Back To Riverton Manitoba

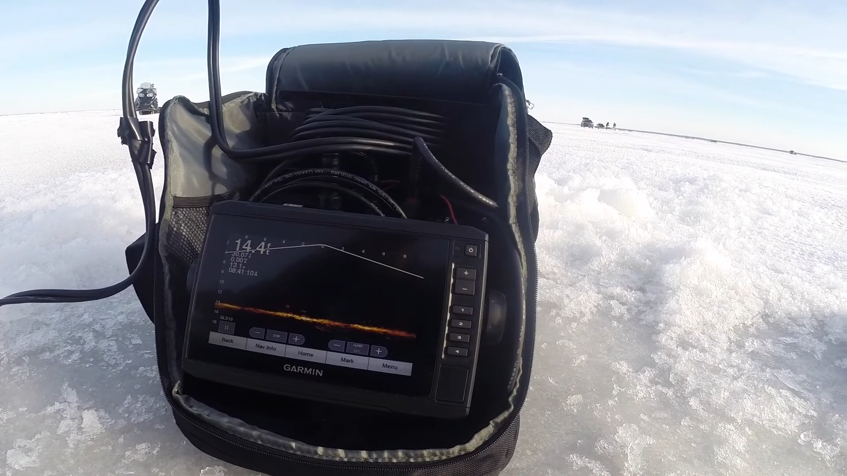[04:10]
Right through. Fuck. He's coming over here now. Jesus. Okay.
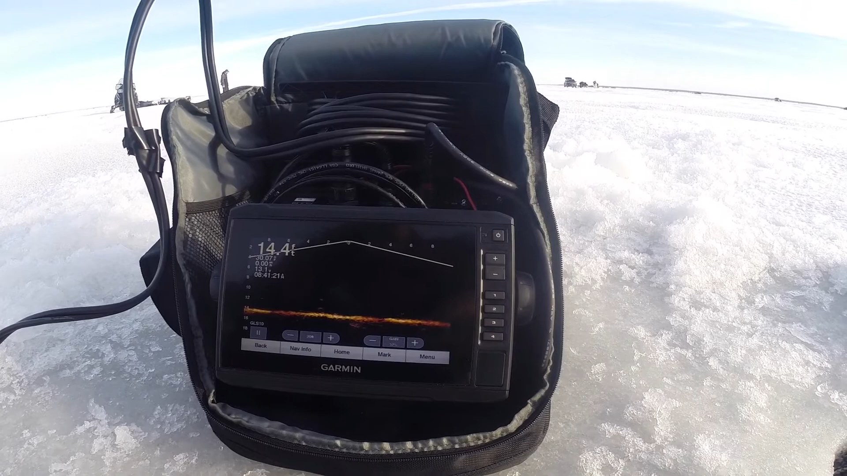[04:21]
It's a good sign. Right? Yeah. And there he is, coming back the other one. Ooh, there he comes.
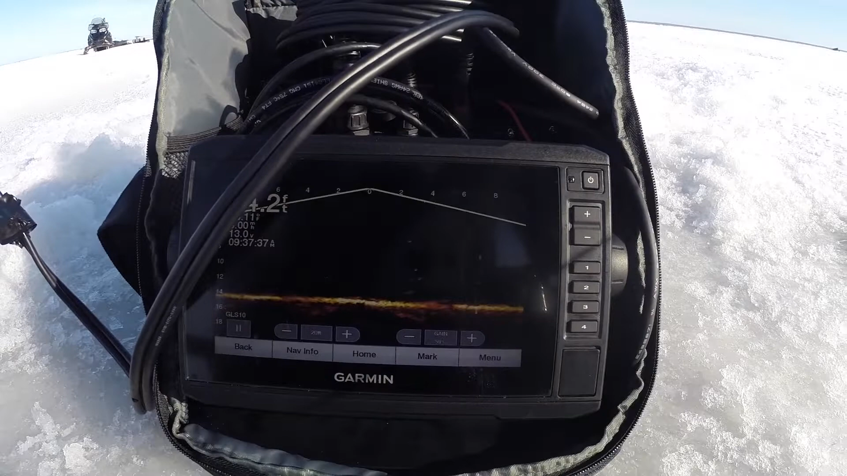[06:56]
Yeah. Man, there's another fish on the bottom there, Jim. Look. Yeah. That's that gurgly thing you were talking about. Yeah.
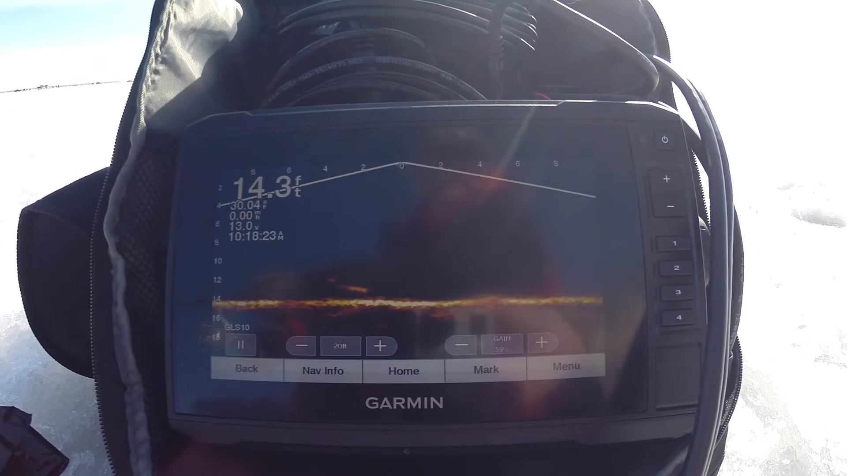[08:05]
On screen: depth 14.3 ft
Oh yeah. Now he's going back this way. Holy crap.